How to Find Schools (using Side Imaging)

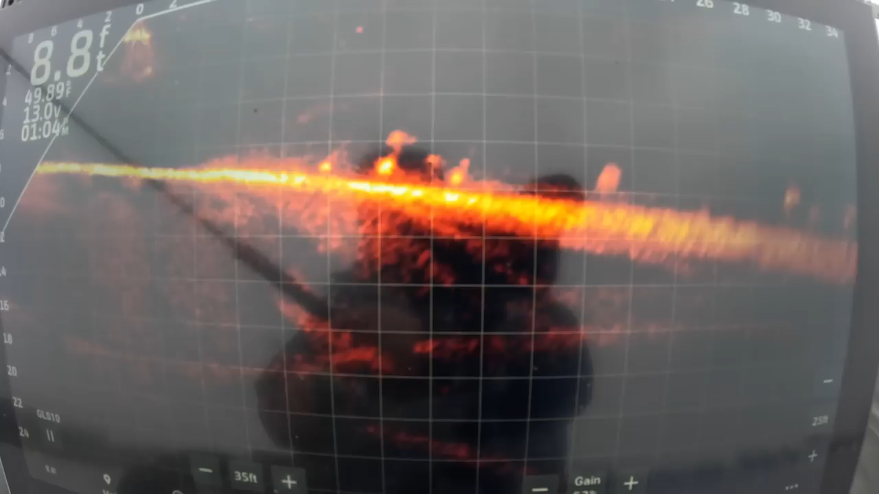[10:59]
On screen: depth 8.8 ft
I know it's not active captain, but it makes it a lot easier for me. My question is, are you getting enough out of this view as you would active captain?
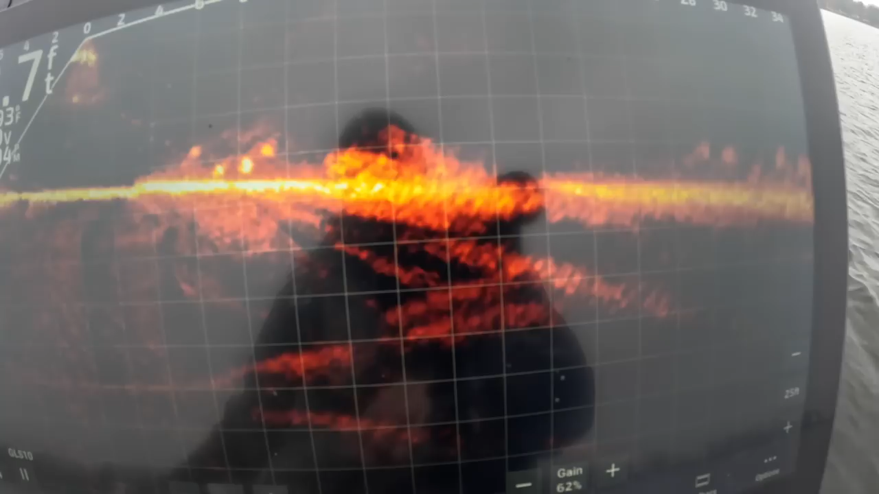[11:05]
I like it because I think it's a little bit more active.
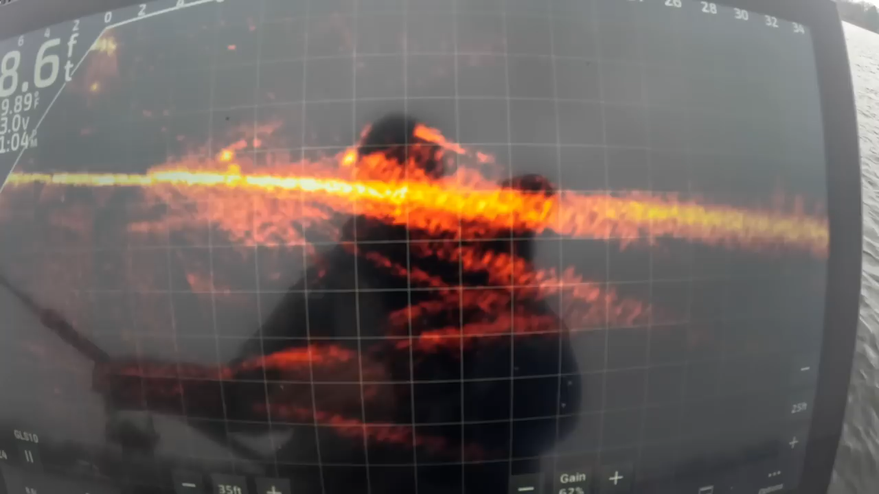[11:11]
Weird to say that, but it just seems like it's, you know, it's reality. You're seeing exactly what I'm seeing. You know, the one thing about that active captain is that it really does give you the perfect picture, but it's not necessarily what I'd be seeing. So it's, I don't know if you would call it computer generator,
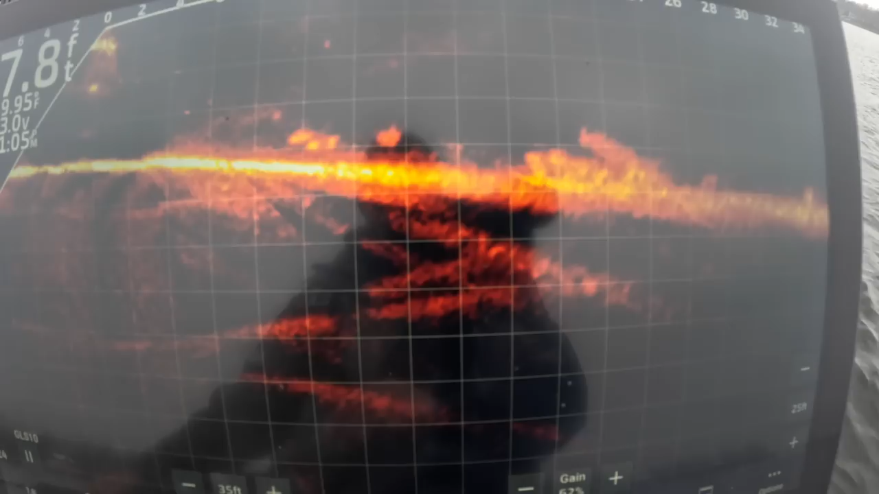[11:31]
but I've always noticed that the active captain picture sometimes just seems way better than what you're actually experiencing. But look at these fish on the ground right here. Look at that. They're just all over.
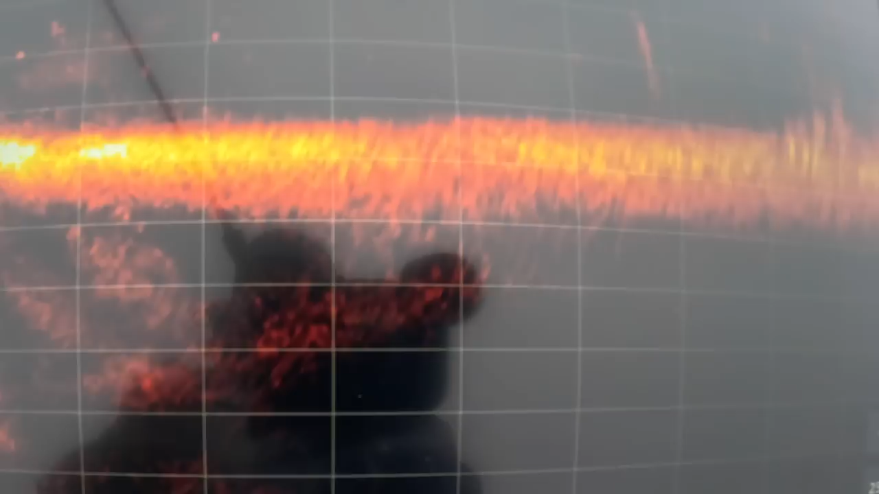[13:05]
Big fish. Look at the size of this guy. Oh my gosh.
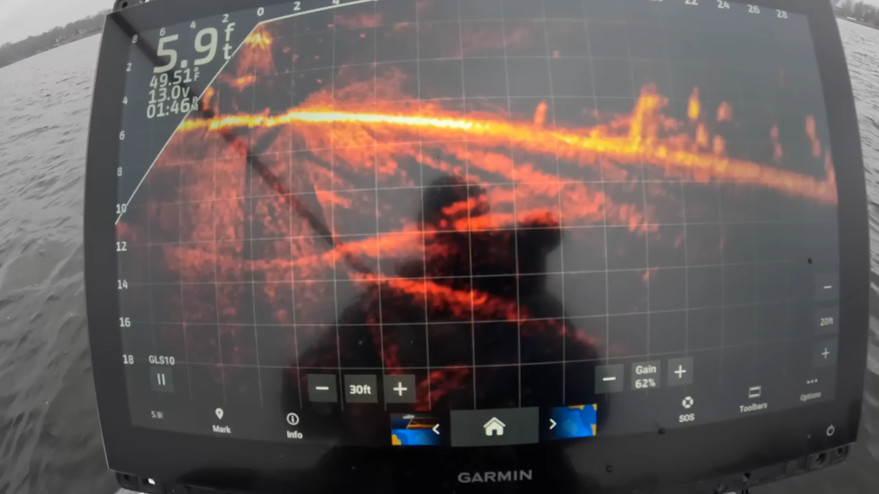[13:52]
On screen: depth 5.9 ft
Look at those guys right there. Look like really good fish too. We're gonna drop right into him. He already got somebody coming to us. And there he is. Right here.